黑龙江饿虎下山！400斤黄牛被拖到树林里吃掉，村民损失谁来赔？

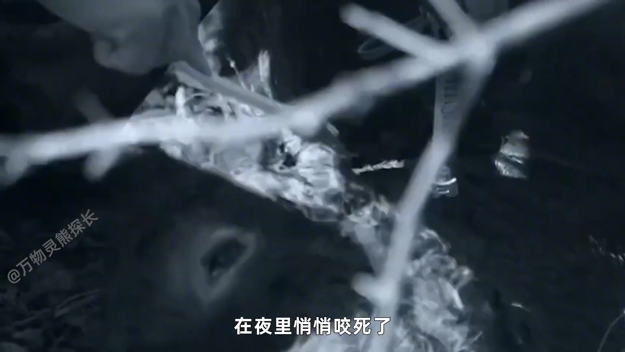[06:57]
一头野生东北虎在夜里悄悄咬死了村民家的黄牛还